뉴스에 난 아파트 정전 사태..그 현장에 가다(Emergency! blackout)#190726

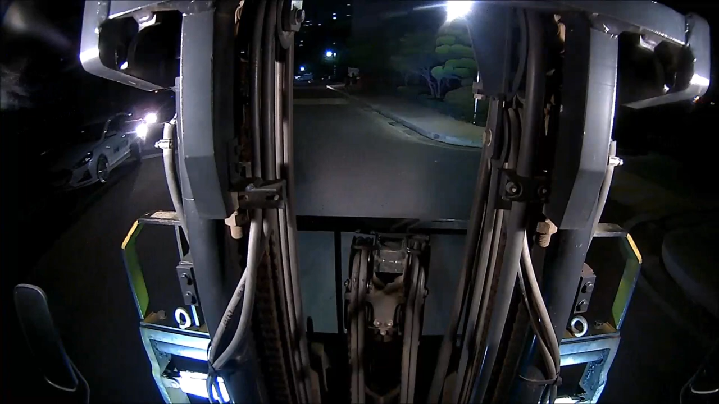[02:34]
여기가 이쪽 램프밖에 내려갈 곳이 없어요. 여기 램프도 이 지게차 높이랑 2cm 차이입니다.